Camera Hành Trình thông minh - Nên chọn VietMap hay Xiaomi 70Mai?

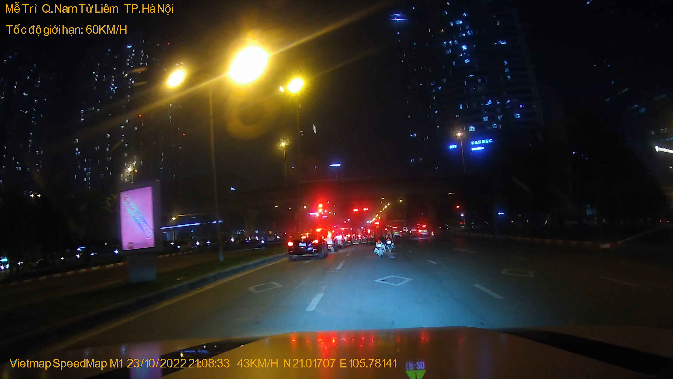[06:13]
Đó, nó rõ như vậy. Còn tất cả những cái dòng cam này thì nó chỉ hiển thị được là cái cung đường thì chúng ta đi, tên đường nó không biết được.